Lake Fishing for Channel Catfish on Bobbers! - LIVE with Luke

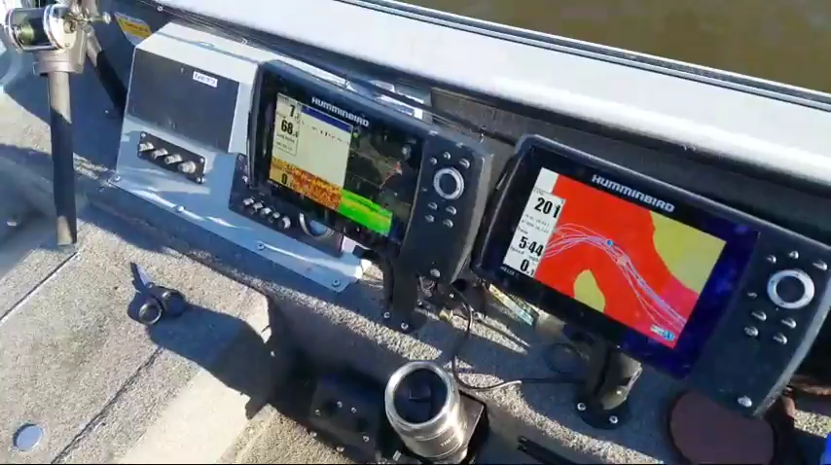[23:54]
how about this here we got side by side um this one side imaging no it doesn't there's no just down
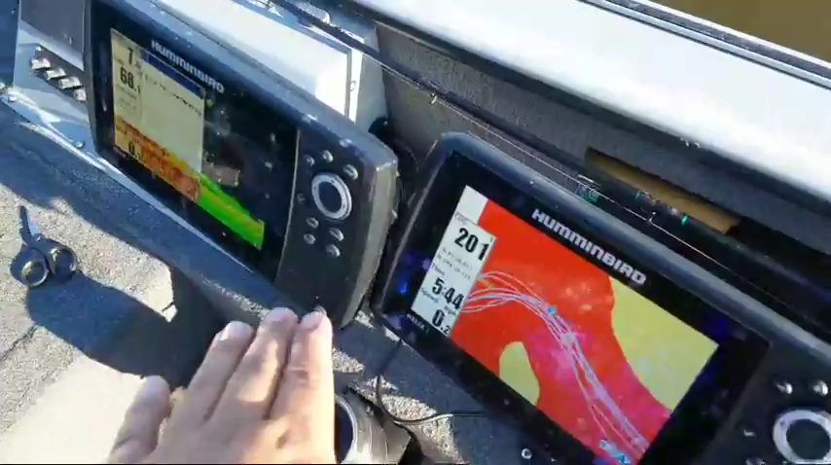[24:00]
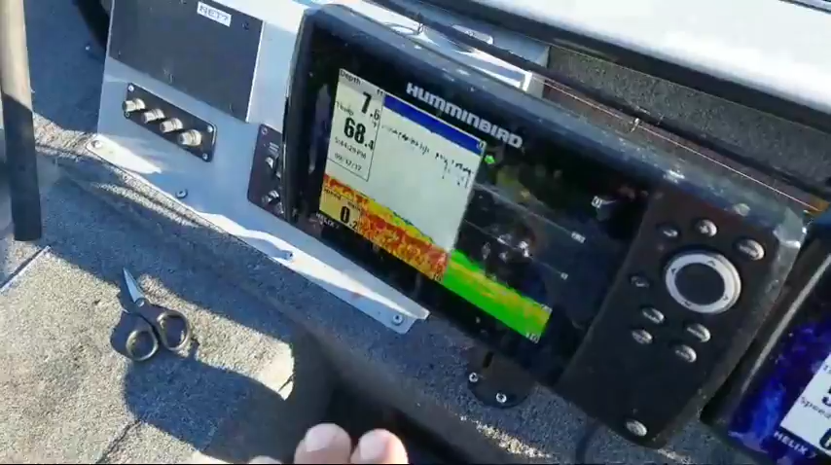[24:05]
got the map down 2d here and you can see you can tell how good it is because the way it is